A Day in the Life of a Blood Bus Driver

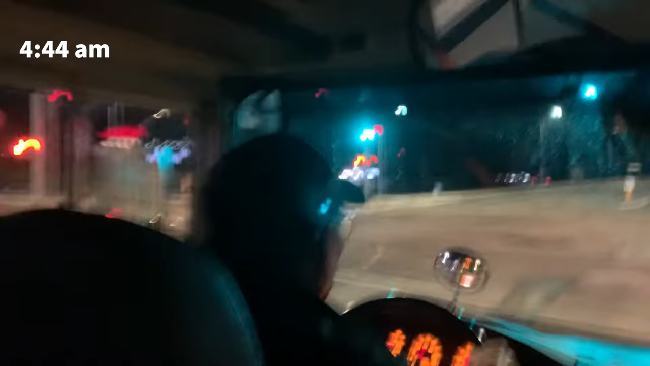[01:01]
Pulling away around 4:44 in the morning, Tom makes his way from the well-lit streets of Lethbridge to Provincial Highway No.
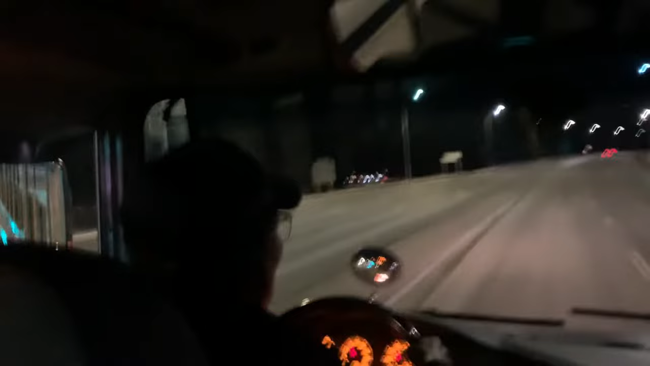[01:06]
3, headed west, and then turning south onto Highway 509.
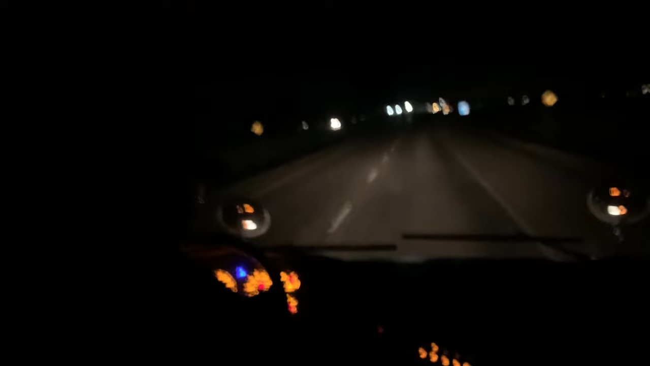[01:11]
While the highway this morning is bright, clear, and relatively warm for winter, Tom notes that a number of factors, including cold temperatures, can impact the bus's ability to get the students to school safely.
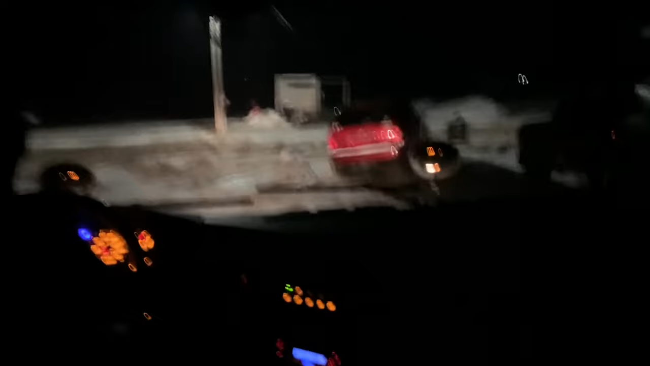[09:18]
And at the next house, Tom laughs because the door is wide open. We usually wait sometimes 2 minutes,
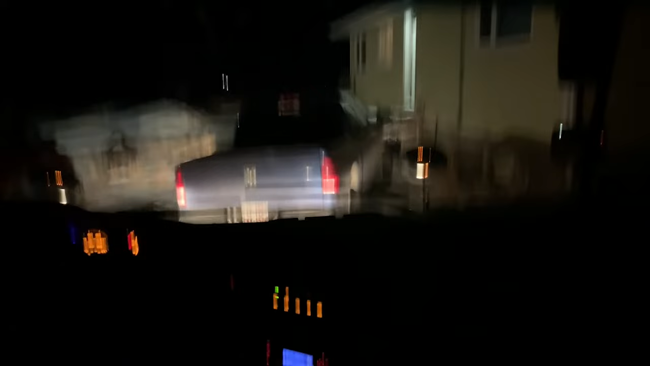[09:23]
but with certain students, sometimes it ends up being 5 minutes.